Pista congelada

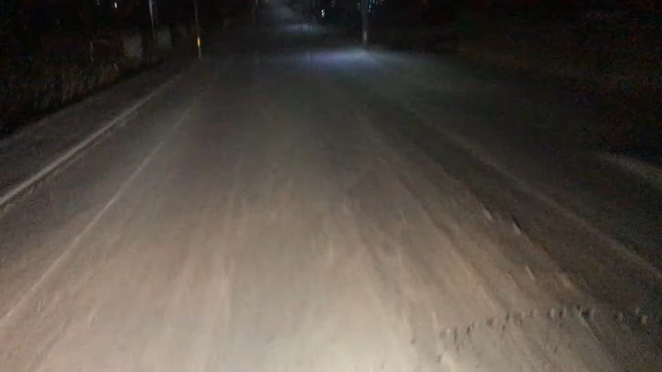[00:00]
Boa noite, boa noite Moçada, tô aqui em Almor, né? 11 11h43 da noite Ó como é que tá o chão, rapaz O chão já tá congelado tudo, ó Você não vê mais o asfalto Ó os caras, ó os caras que tem costume Ó como é que anda, velho Carreta ainda, ó, carreta Eu aqui devagarzinho com medo O cara de carreta socando o pé